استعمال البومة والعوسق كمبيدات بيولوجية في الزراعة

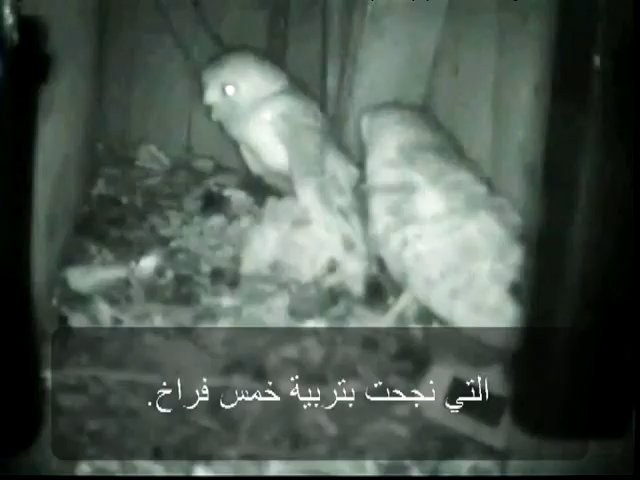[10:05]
חמישה גוזלים אנשים ראו איך רק מביאים כל חצי שעה אחבר בלילה לכן והחומר הזה פה מראה שעם שיתוף פעולה של כולם